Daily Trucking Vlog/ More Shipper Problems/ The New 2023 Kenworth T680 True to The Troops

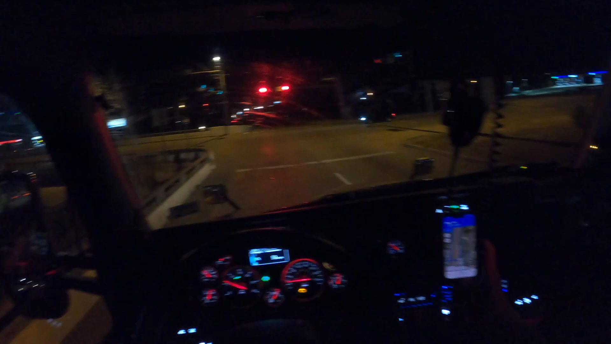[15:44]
Let's see. It says there's supposed to be some parking here.
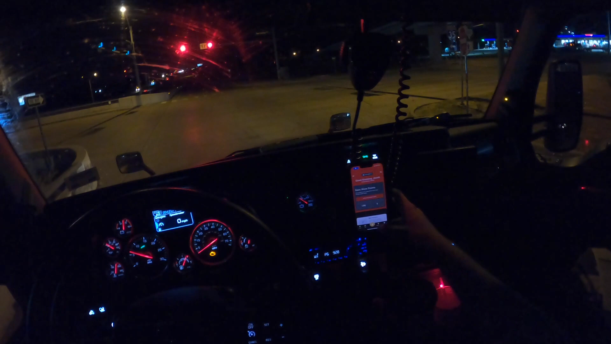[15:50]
But if not, I think we can probably get reserved. I hope. Because if there's no reserve, that means there's no regular parking left. Yeah, there's 8 reserved spots.
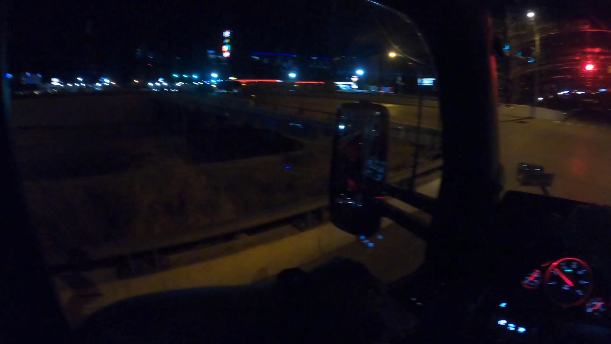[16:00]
Last time I was here, there was like plenty of parking. I paid for reserve last time I was here, and I didn't even have to worry about it. Come on. Why isn't this light turned yellow? We've been here for like 5 minutes. So hopefully we can find... There we go. I just needed to pull up a little bit. So we finally made it here. We're going to see if we can find some parking. I don't think I can go right here. I need to go straight. I think I've been here more than once. Hopefully I can make it through this light.
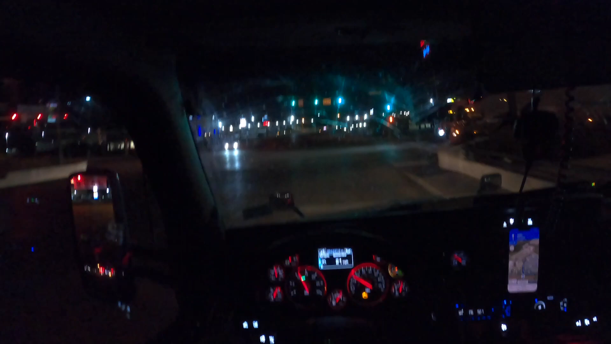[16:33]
Made it through the light. Now we got to find out where we need a truck entry right here. So then we need to find a good parking spot. I think it's... Is it right here? No, it's down right here. Okay, it's a good thing I didn't turn in there, because then I would have been like, damn. So I'm gonna turn in this way. I don't think we're gonna get as lucky as we did last time. There was like a pull through last time we were here. I don't think we're gonna get that lucky, but we're gonna go see what we can find.
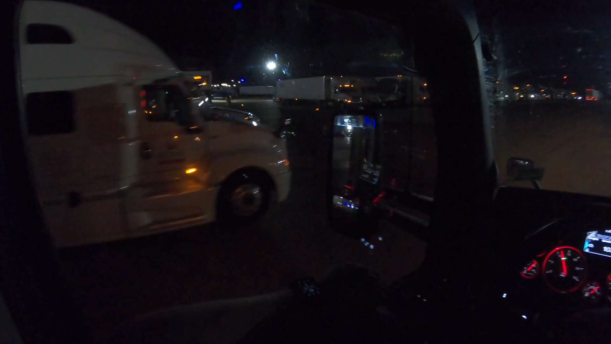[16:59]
There's always a lot of spots here. Yeah, definitely not a pull through, and Wendy's is closed. Should be. They're supposed to close at 11. Last time I was here, they closed at 11. Yeah, we're just gonna have to go down and around and see if we can find anywhere.
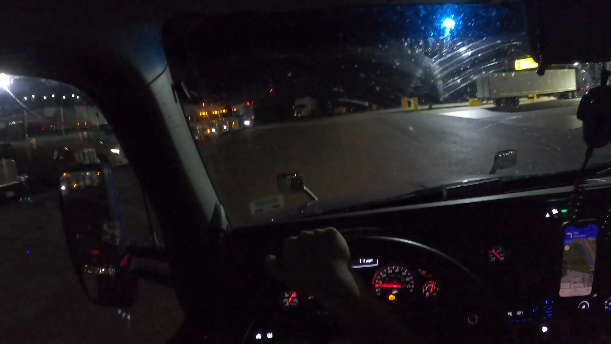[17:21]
I don't know if this guy's gonna like try to park down here by this other guy. But we're gonna just kind of drive around and see what we can find.
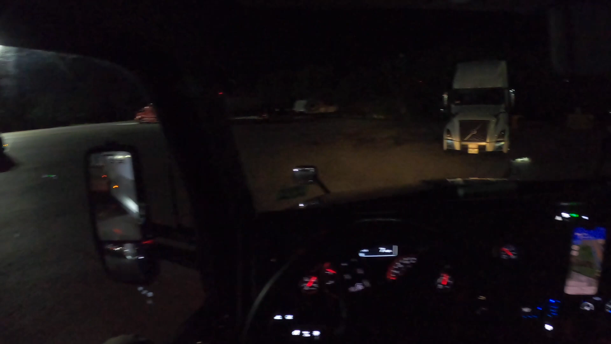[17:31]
Kind of looks like it's packed. Is this reserved right here? I don't know what these are. There's like no signs to say reserved. Are you gonna park? I mean, at the end of the day, we can park over here with these other trucks. I don't know what this guy's doing. What are we doing? I think.
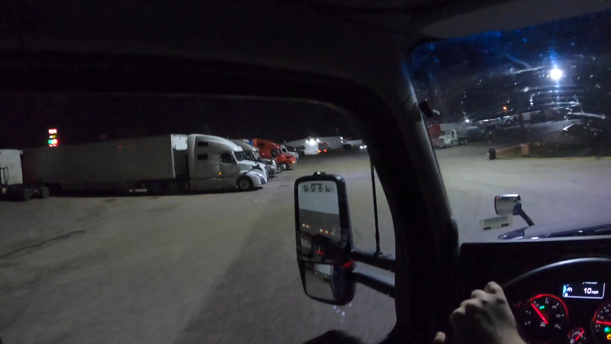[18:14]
Looks like that truck found some.
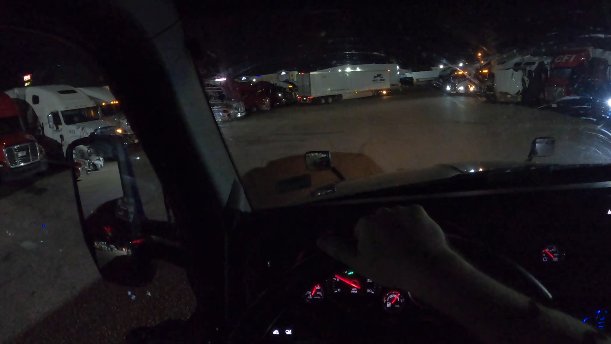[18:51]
Oh. Dude, you are really... Oh, no, no, no, no, no, no, no, no. Do not do that. You're about to take out that truck. Yeah, no. You are so close to taking that truck out, man. Hard left. Nah, I don't like that either, man. You're really close.